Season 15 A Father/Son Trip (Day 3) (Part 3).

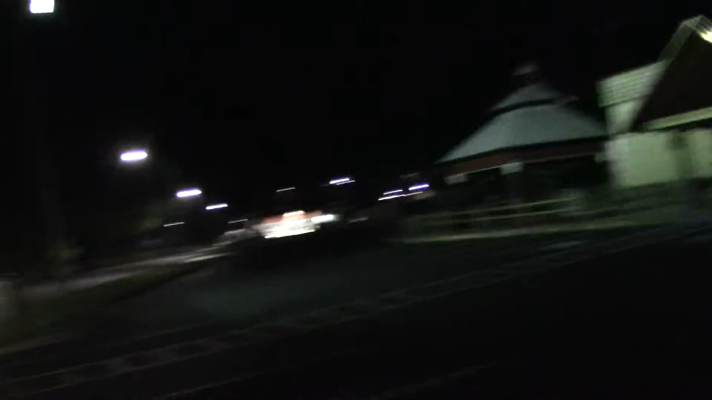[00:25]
Yeah, I don't think it's here anymore. I could be wrong, but...
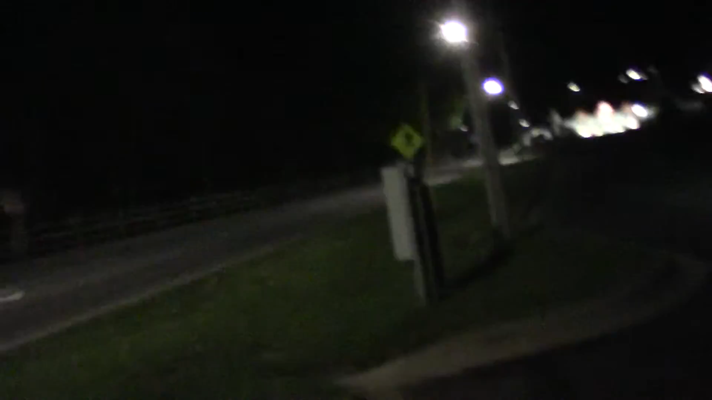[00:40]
I think it's an abandoned place.
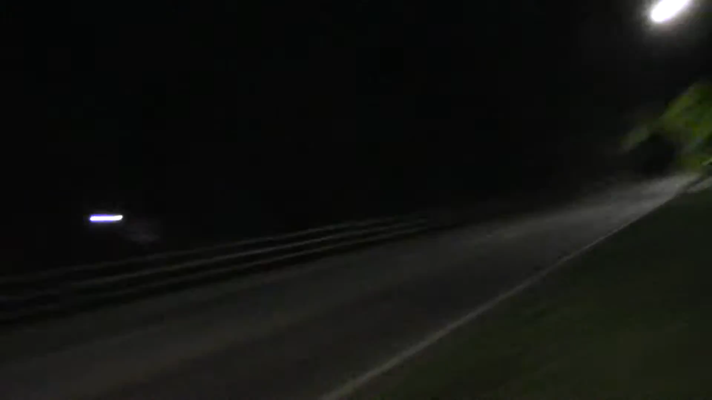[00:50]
There's a lot of places around here that have been abandoned.
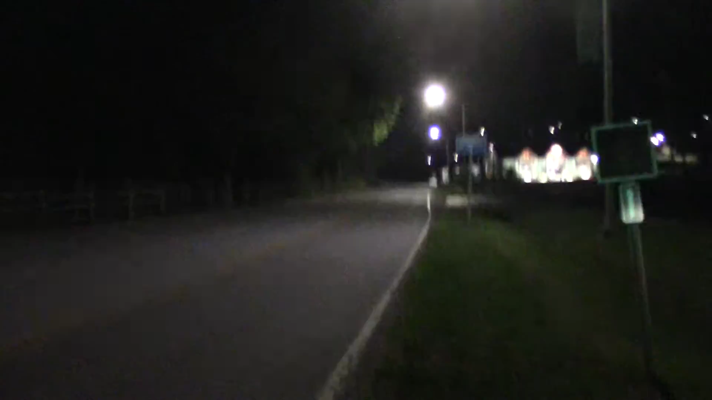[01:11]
It's a little hard to see at night. I don't know if I've ever shown this part of Cherokee before.